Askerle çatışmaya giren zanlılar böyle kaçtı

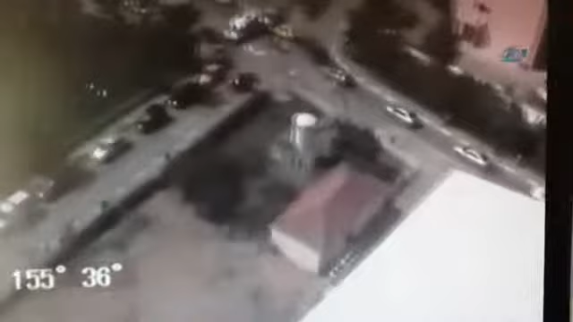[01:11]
Tam şu an duruyor orada köşede. Arkada güvenlik görevlisi bak. Koşturuyor güvenlik görevlisi arkasından.